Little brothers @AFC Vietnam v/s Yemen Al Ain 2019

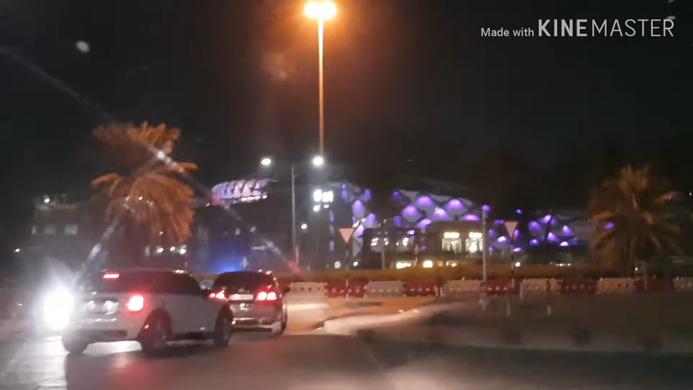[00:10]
Here we are going to the stadium right now where the Yemen is today.